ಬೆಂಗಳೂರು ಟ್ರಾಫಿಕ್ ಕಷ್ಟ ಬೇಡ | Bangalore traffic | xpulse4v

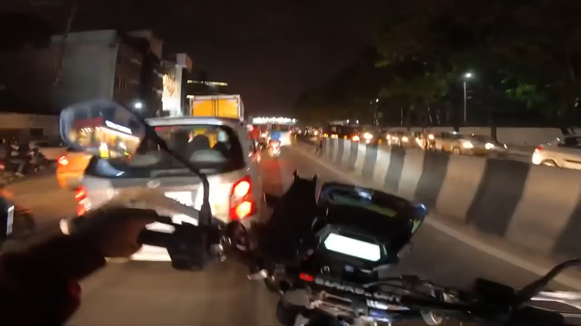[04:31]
ಓಡಾಡಬೇಕಪ್ಪ ಅಂತ ಕೊಟ್ಬಿಟ್ರೆ ಗ್ಯಾರಂಟಿ ಅವನು ಇಲ್ಲ, ಬೆಸ್ಟು ಬೇಕಾದ್ರೆ ನನ್ನ ಜೈಲಲ್ಲೇ ಹಾಕ್ಬಿಡಿ, ಈ ಇದು ಬೇಡ ಅಂತ. ಅಷ್ಟು ಹಿಂಸೆ ಸ್ನೇಹಿತರೆ ಈ ಬೆಂಗಳೂರು ಟ್ರಾಫಿಕ್ಕು, ಏನೂ ಮಾಡೋಕ್ಕಾಗಲ್ಲ. ವೆಹಿಕಲ್ಸ್ಗಳು ಜಾಸ್ತಿ. ಹೂ
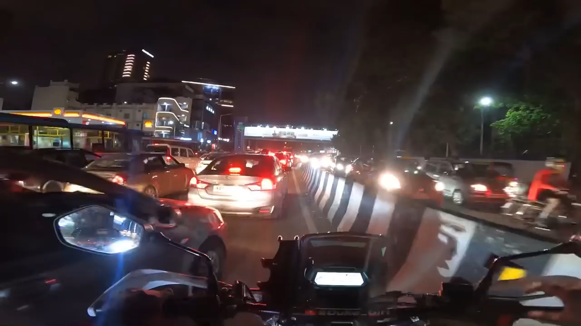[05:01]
ನೋಡಿ ಫುಲ್ಲು ನರ್ಕ ನರ್ಕ, ಟ್ರಾಫಿಕಲ್ಲಿ ಸಿಗಾಕೊಂಡೆ ಸತ್ತೋಗ್ಬಿಡ್ಬೇಕು, ಅಷ್ಟು ಹಿಂಸೆ ಆಗುತ್ತೆ.
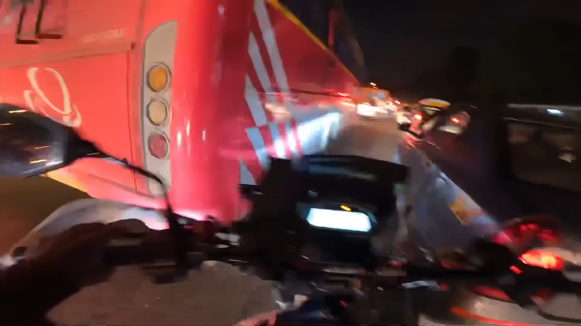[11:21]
ನಾಗರಬಲ್ಲಿರೋದು. ಇಲ್ಲಿ ನಮ್ಗೆ ಯಾವ ಗ್ಯಾಪು ಹಾಕೋಕ್ಕಾಗ್ತಿಲ್ಲ, ಯಾವ ಗ್ಯಾಪು ಹಾಕೋಕ್ಕಾಗ್ತಿಲ್ಲ.